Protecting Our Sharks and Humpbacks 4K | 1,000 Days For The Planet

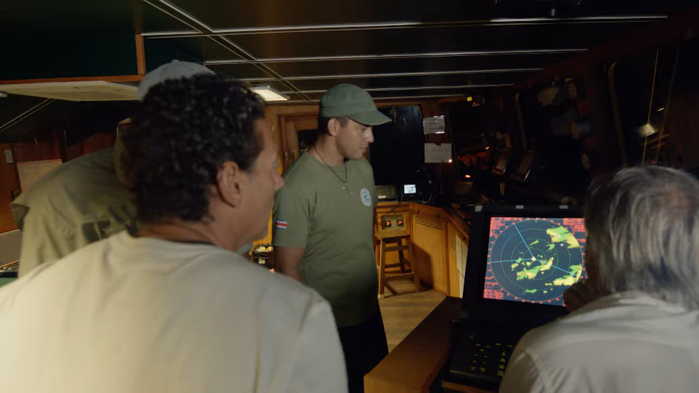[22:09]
Uh-huh. At what distance? 12 miles. It's about 12 miles away.
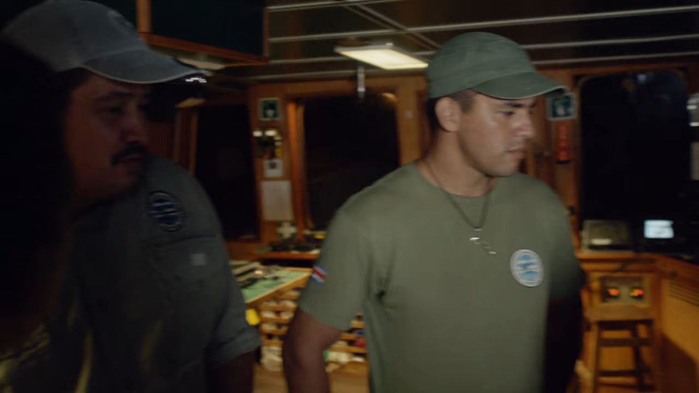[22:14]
It's leaving the Cocos Island National Park limits.
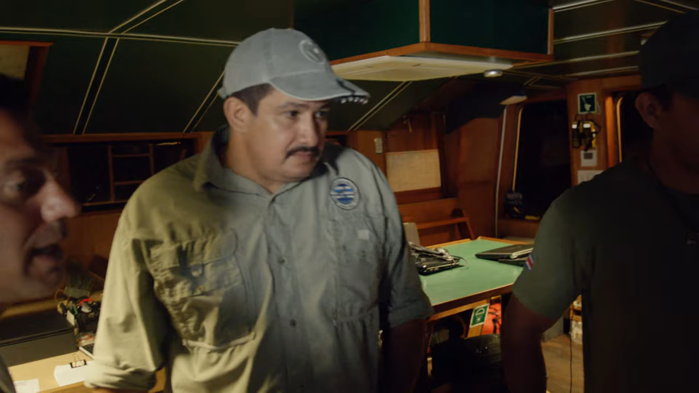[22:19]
Are you heading right out to look for them? Yes, we're going straight there.
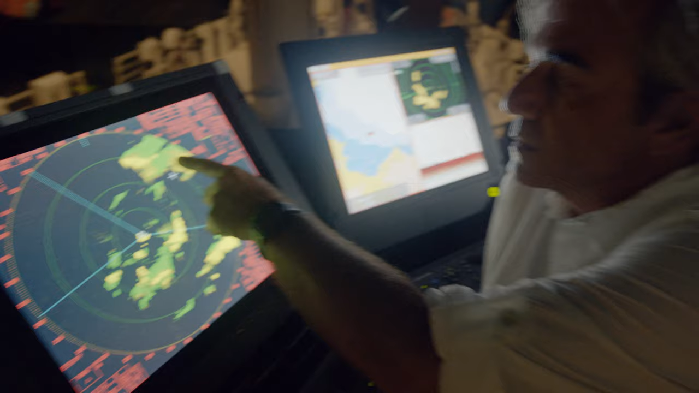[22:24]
Earlier, this boat came within 3 miles of ours. Clearly, it was completely inside the park boundary, so the fishing equipment could be just about anywhere.
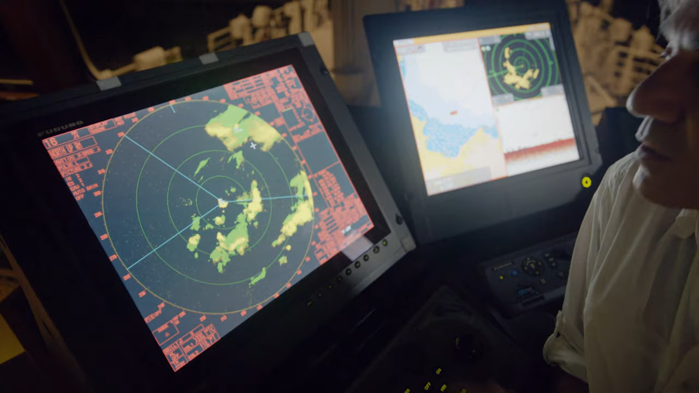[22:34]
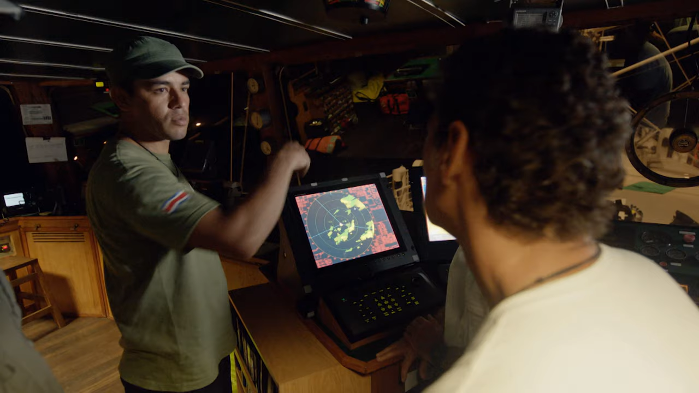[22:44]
They'll remain outside at the 12-mile limit, where they cannot be caught.